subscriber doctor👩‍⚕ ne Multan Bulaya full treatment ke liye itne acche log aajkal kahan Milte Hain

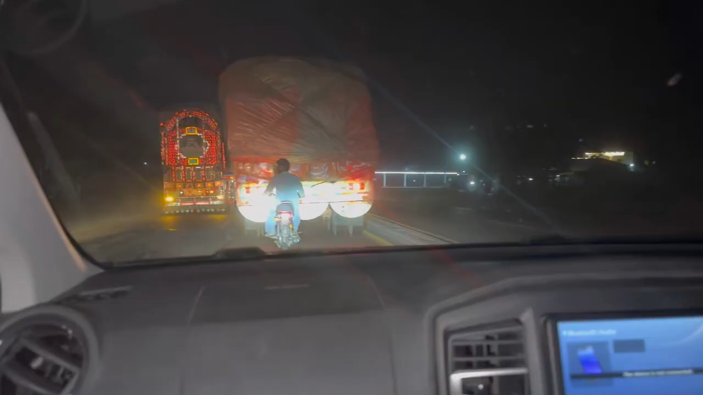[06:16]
इन भाई साहब के काम देखें, ट्रेले के बिल्कुल पीछे रखा हुआ है,
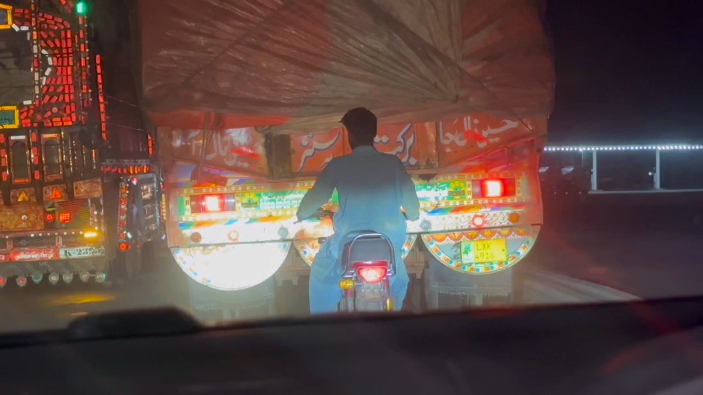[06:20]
अगर वो थोड़ा सा भी बैक हो तो बाइक के ये बाइक वाले भाई साहब जो है नीचे आ जाएंगे, ज़रा सा भी एहतियात नहीं करते, अपनी जान की कोई फिक्र नहीं है, कुछ नहीं है, बिल्कुल उनके साथ ना मिला के चल रहे हैं।